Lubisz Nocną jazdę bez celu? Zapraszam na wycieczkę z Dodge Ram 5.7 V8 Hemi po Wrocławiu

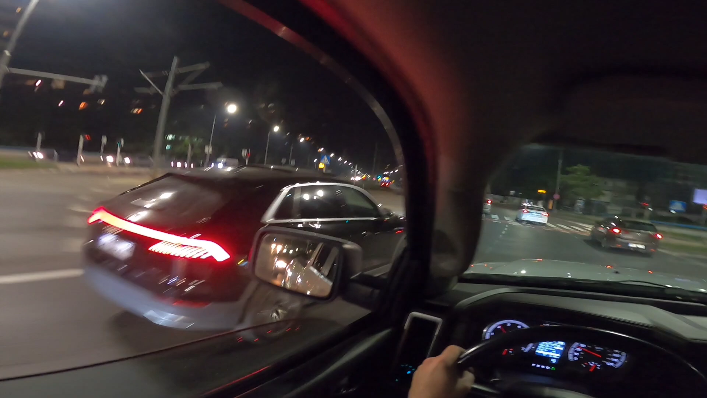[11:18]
Ale tutaj fajnie, wszystko widać z góry.
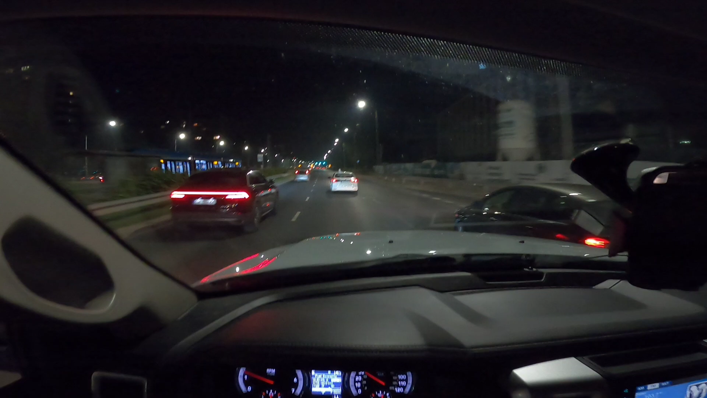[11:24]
Na pasach nie wyprzedzamy. Kolega z audycji chyba się chciał odpalić, pojechał prawą stroną w przedniu. A teraz pobawię się trochę manualem.